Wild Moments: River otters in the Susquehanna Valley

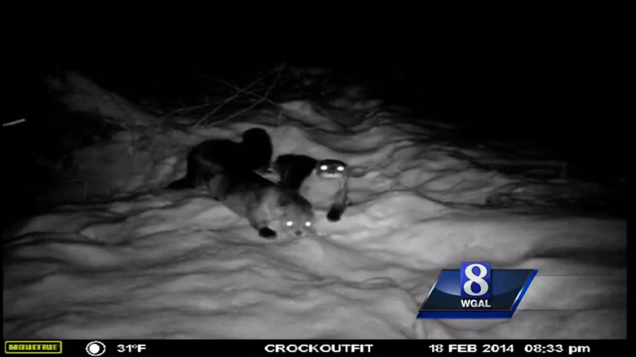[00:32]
IF YOU'RE THINKING THIS FOOTAGE WAS SHOT ALONG SOME REMOTE CANADIAN LAKE, THINK AGAIN. JIM COX SET UP THE CAMERA THAT AMBUSHED THIS OTTER FAMILY NEAR THE SUSQUAHANA RIVER IN MARIETTA, LANCASTER COUNTY.